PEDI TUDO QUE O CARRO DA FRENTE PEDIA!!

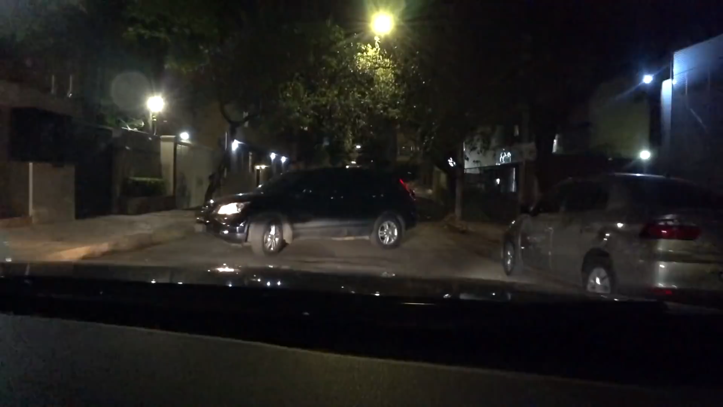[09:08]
Mano, o negócio é ali. Pelo amor de Deus.
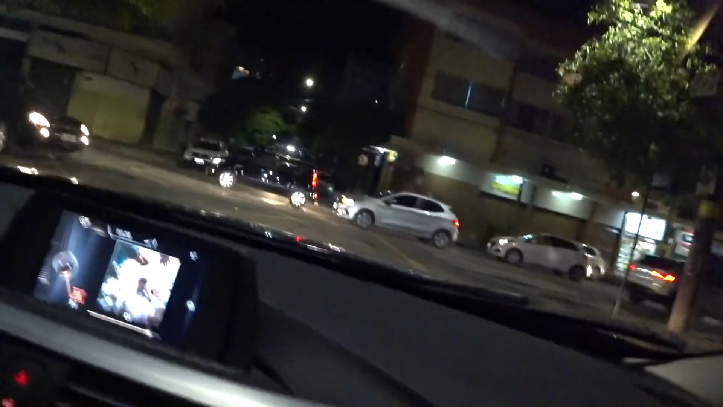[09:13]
É ali, vira a rua que você vai ver que é ali. Mano, como assim? Ó, e deu a volta no quarteirão e chegou ali. Mas a gente deu a volta ao contrário. Pois é. Não foi sentido.